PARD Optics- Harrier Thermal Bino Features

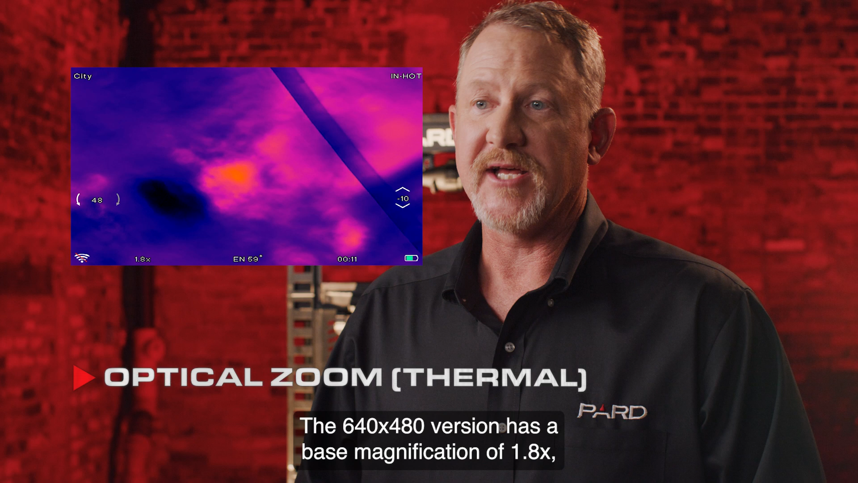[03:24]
The 640x480 version has a base magnification of 1.8x, and the 480x360 version has a base magnification of 2.4x. They will focus from 3 meters to infinity. Digital Zoom. You can view magnified HD images without distortion using the 2-8x digital zoom.
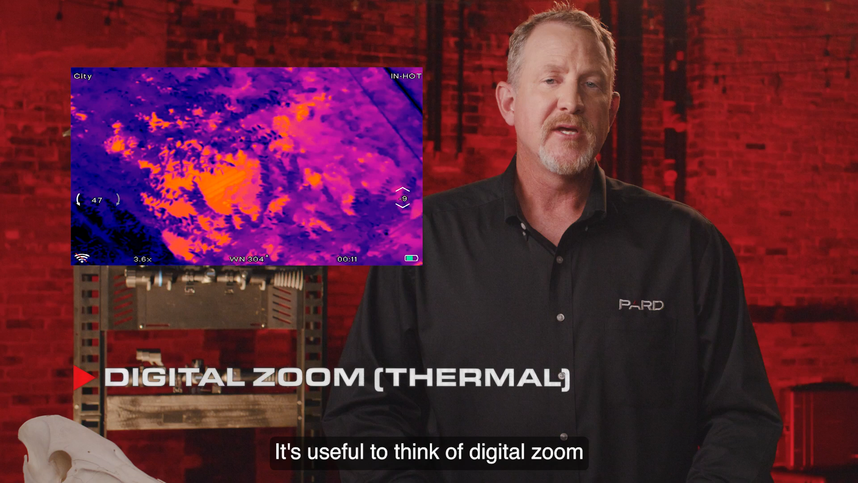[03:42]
It's useful to think of digital zoom as a photo processing software built into your device. By enlarging pixels in the center of the photo and cropping out the rest, digital zoom gives the appearance of magnifying the target. Next, let's talk about displays.